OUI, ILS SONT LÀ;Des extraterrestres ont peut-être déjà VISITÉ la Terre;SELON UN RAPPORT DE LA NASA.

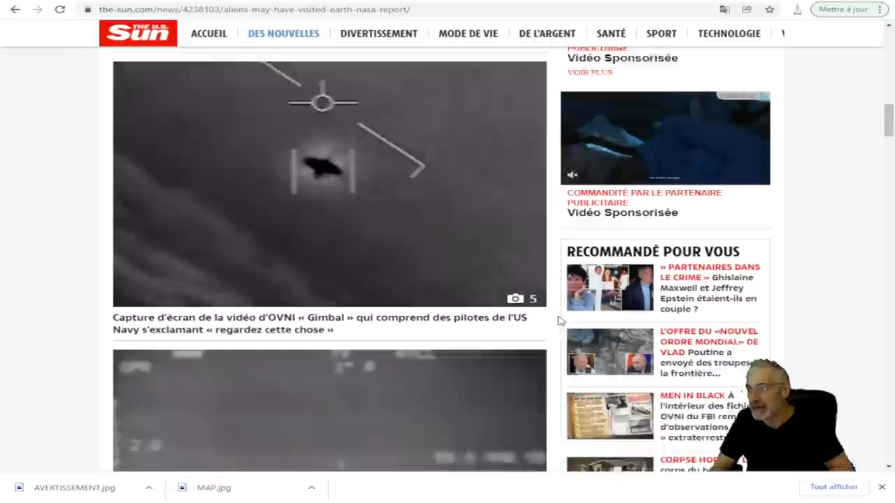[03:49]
Capture d'écran de la vidéo d'OVNI, qui comprend que les pilotes américains ont observé,
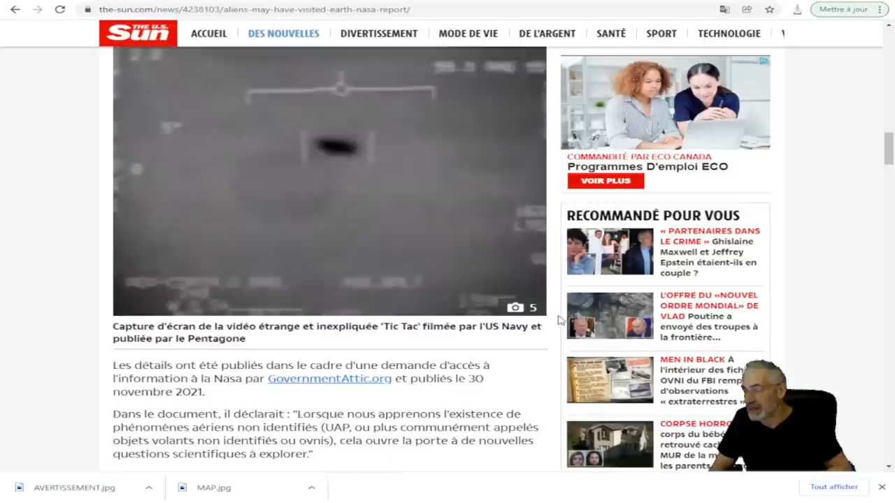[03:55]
dont celui qu'on a qualifié de tic-tac, parce qu'il était comme en forme de ces bonbons tic-tac, et qui s'en allait dans, d'abord, une vitesse que personne ne peut comprendre, puis dont on n'a pas la technologie pour ça, faisait un virage, encore là, inexplicable. Et il y en a même de ces pilotes-là qui ont témoigné et observé que ces
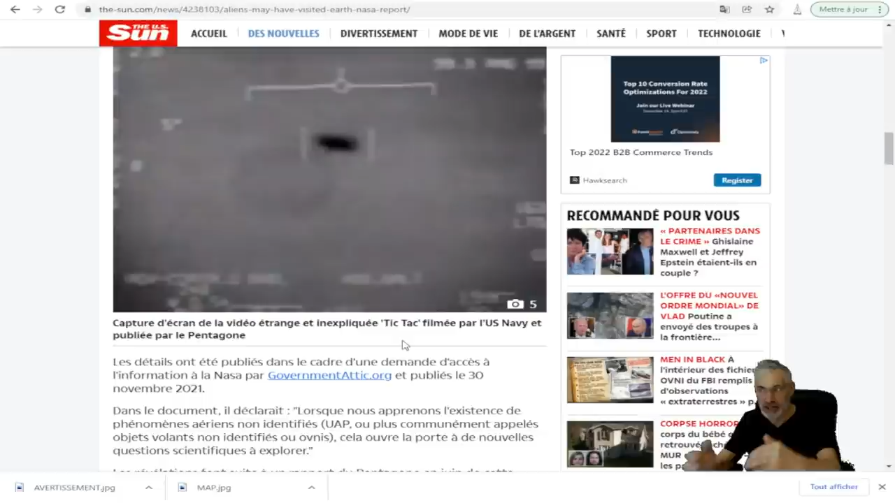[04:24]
engins-là rentraient dans l'eau et sortaient de l'eau de l'océan. On a affaire à quelque chose de bien étrange.